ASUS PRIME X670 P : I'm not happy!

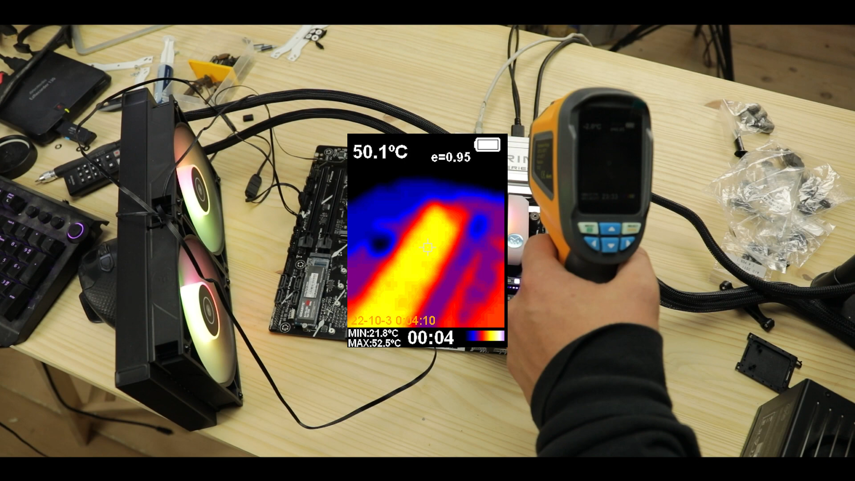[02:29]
On screen: spot 50.1°C, max 52.5°C, min 21.8°C
it struggles to keep the chips below 50 degrees Celsius which is quite a lot.
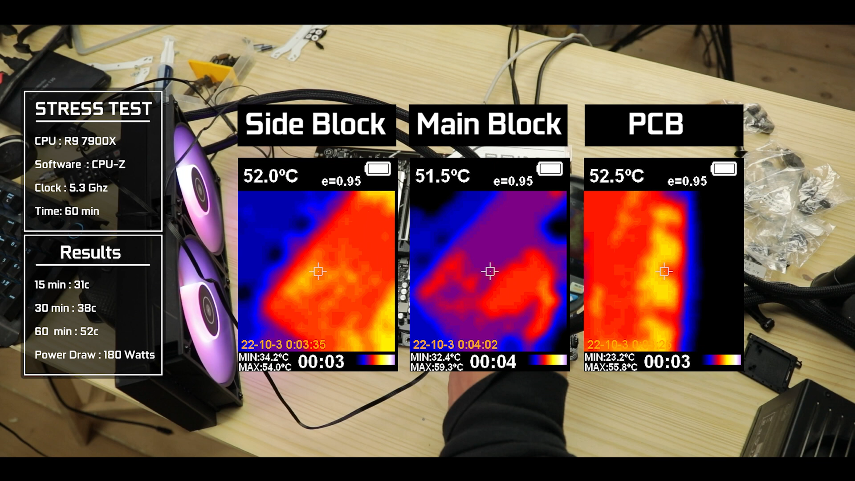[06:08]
And the side block was logically a little harder, oscillating between 50 and 53 degrees Celsius.